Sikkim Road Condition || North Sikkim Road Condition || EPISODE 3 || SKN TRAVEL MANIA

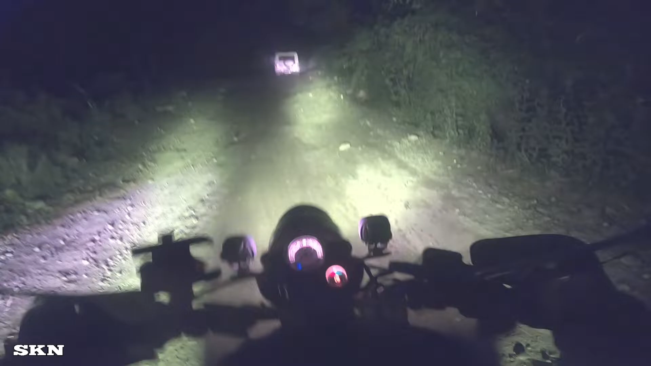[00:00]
स्कीट हो रहा है चाका, एक सेकंड एक सेकंड। बाप रे बाप,
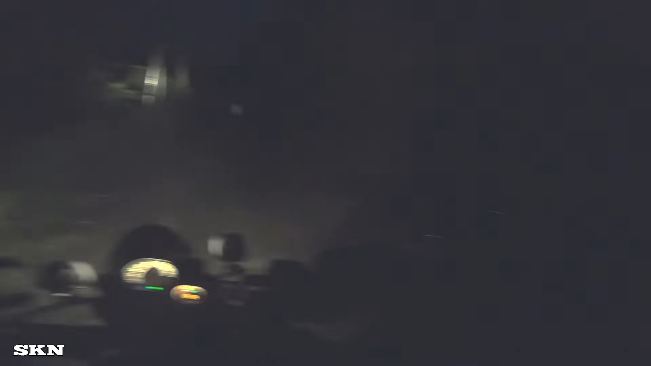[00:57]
সব জায়গাটা না একটু রানিং এ চড়তে হবে, ফার্স্ট গিয়ারে রানিং এ। আমার রানিংটা কম ছিল, ফার্স্ট গিয়ারে উঠছিলাম। আর দুজন আছি, স্যাডেল ব্যাগ আছে।
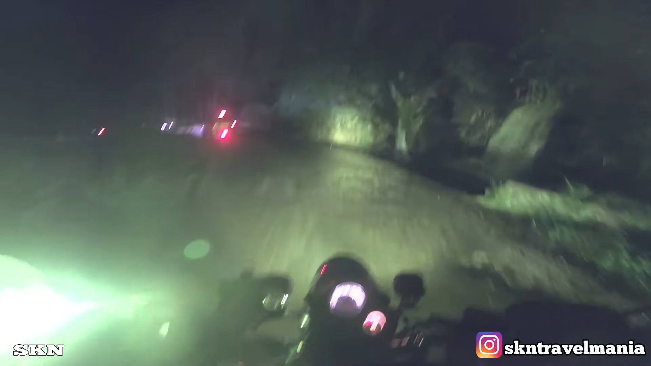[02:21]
চড় গে বাবা, ইয়ে তো ঝরনে কা পানি হ্যাঁ, আচ্ছা হ্যাঁ কি রাস্তে মে নেই আয়া, নেই তো ইয়ে ভি ওয়াটার ক্রসিং বন জাতা।
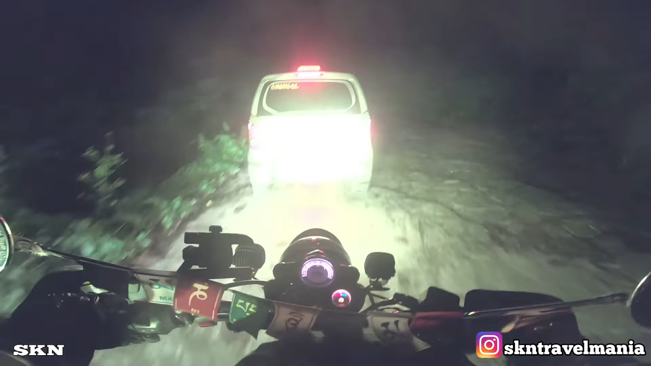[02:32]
থোড়া শায়দ ঠিক রোড মিলেগা, চলিয়ে থোড়া সা আচ্ছা রোড মিলা হ্যায়, লেকিন জাদা জোর সে চল নেই পায়েঙ্গে, ক্যোঁকি অন্ধেরা হো গিয়া হ্যায়।
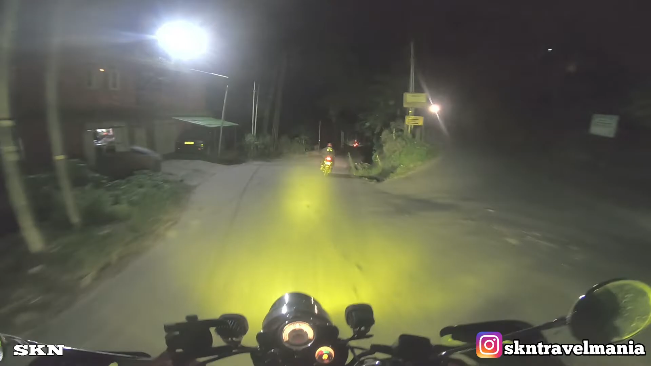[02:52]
গ্যাংটক মঙ্গন, ঠিক হ্যায় ঠিক হ্যায়, মঙ্গন ইস তরফ, উপর কে তরফ গ্যাংটক যা রহা